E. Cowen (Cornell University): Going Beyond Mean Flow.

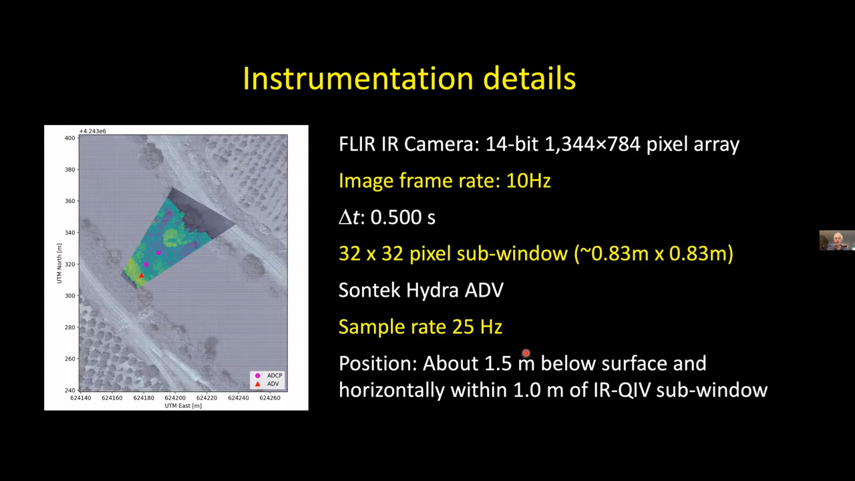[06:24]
comparable um we're working with the santec hydro much like blair was to sample in the water we're about 1.5 meters below the surface and we're about one meter horizontally from the irq iv sub window so close but not exactly the same spot certainly because we're below the free surface we don't expect the exact same results um camera motion is a problem for all of us in a variety of deployments
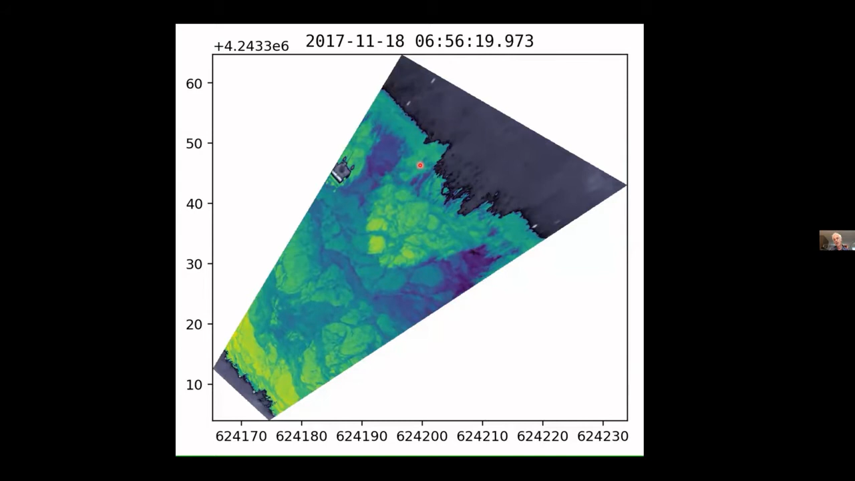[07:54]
banks and then out in the river we do see a challenge here we have a pretty good reflection from a tree um we can resolve and get velocities in there you'll see that but that is something that has to be dealt with in these kinds of images